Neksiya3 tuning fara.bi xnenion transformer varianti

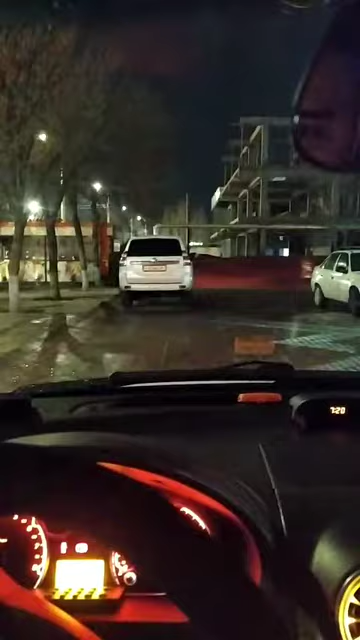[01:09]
We are on the yellow car on the other side.
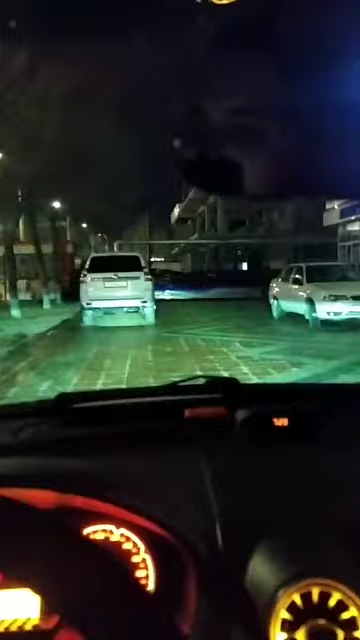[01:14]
We are on the south and are on the left.
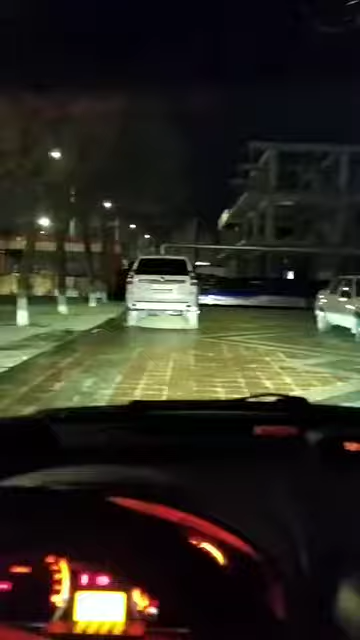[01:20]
We are on the right side of the street. There is a road move here. We are on the best side of the street. Now we're on the right. good is I'm going to have a full time a few days I'd like to say in the world the